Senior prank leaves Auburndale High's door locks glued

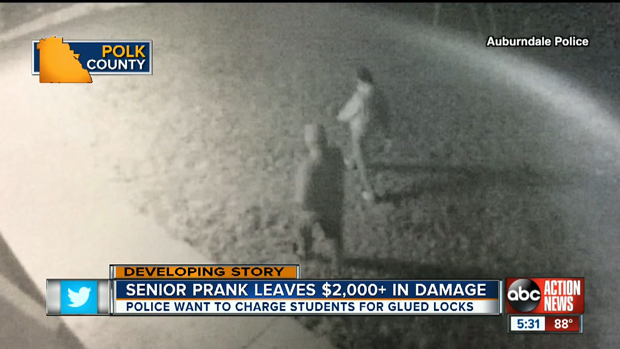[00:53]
Auburndale police are now trying to track down the vandals, believed to be two teen boys seen here on these grainy surveillance pictures.